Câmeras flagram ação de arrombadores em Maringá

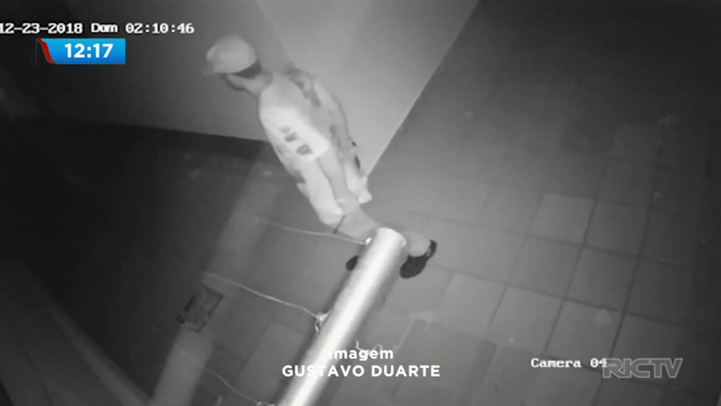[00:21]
As imagens das câmeras de vigilância da residência que fica no conjunto Borba Gato em Maringá mostram a ação dos dois suspeitos invadindo o quintal dessa residência.
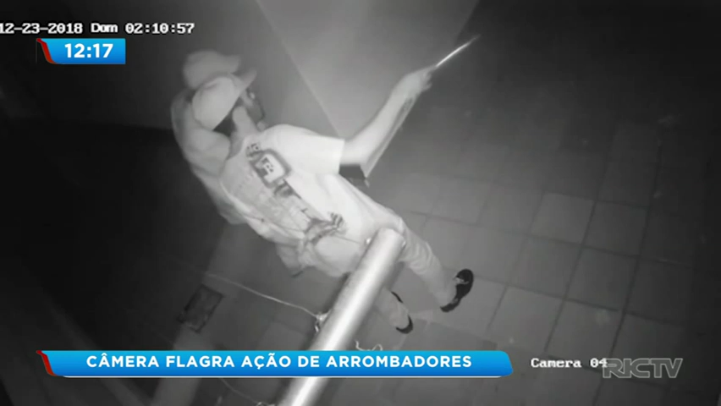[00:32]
Repare que eles estão com uma espécie de ferramenta nas mãos, provavelmente uma chave de fenda. Essa ferramenta seria usada depois na tentativa de arrombar a porta dos fundos dessa casa. Já era madrugada quando houve essa tentativa. Assim que eles percebem que há um monitoramento com as câmeras,
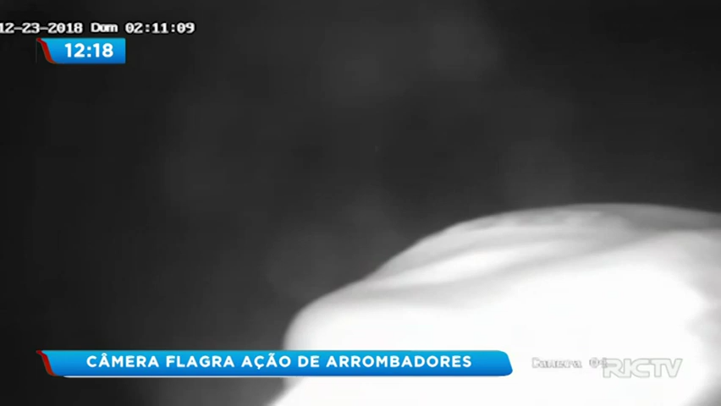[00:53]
eles pegam uma peça de roupa e tentam esconder a imagem, tapando ali a abrangência, a visão dessa câmera. Só que antes disso as imagens já ficaram gravadas.
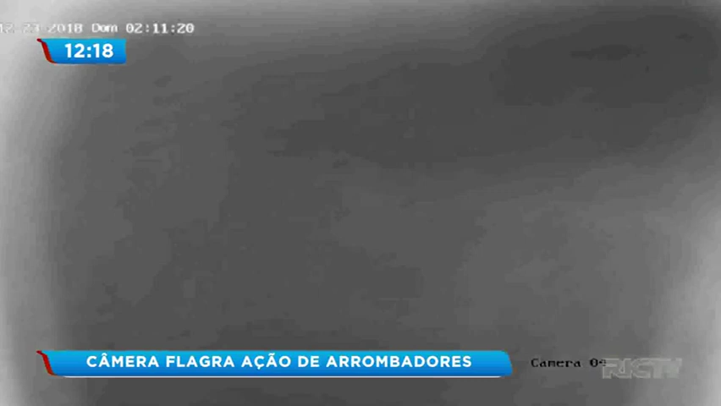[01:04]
Eles não conseguiram levar nada. Essas imagens que nós acabamos de ver já estão também aqui com a polícia civil de Maringá que pretende localizar os dois suspeitos.